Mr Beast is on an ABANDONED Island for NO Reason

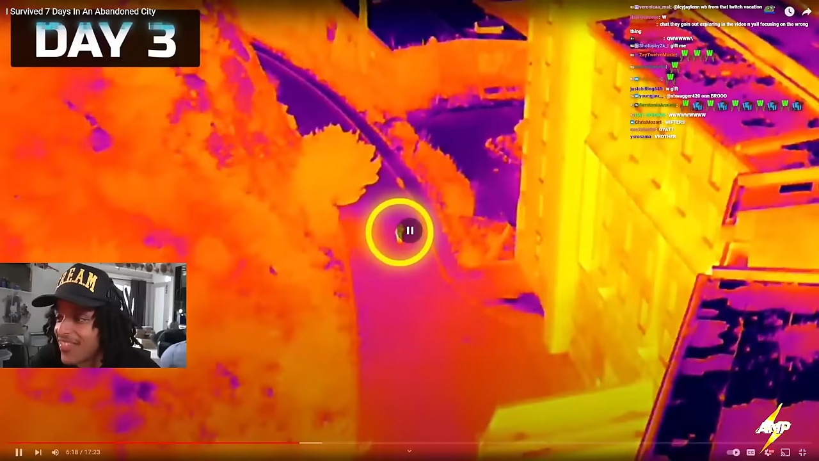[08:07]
Imagine being this nigga and you got thermal drones tracking you and... Man, what the fuck is that?
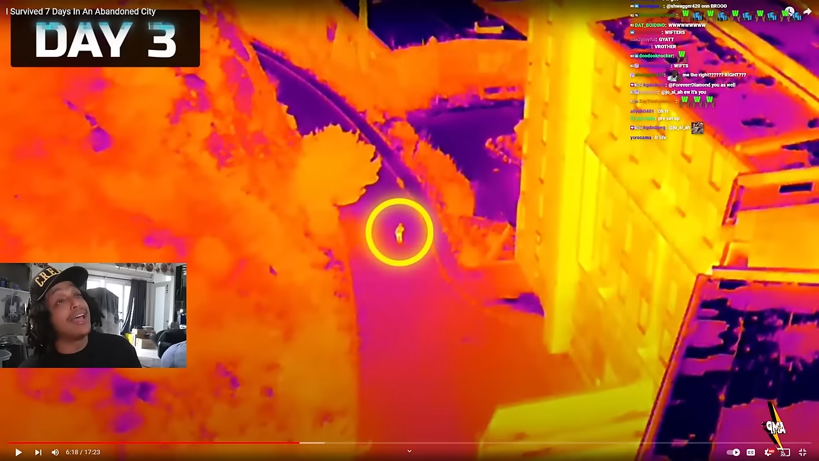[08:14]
You just be like, why the fuck is niggas here? You would think like they had like nuclear secrets underground or some shit like that. This mysterious person on our drone, we did what anyone else would do. Let's go check it out.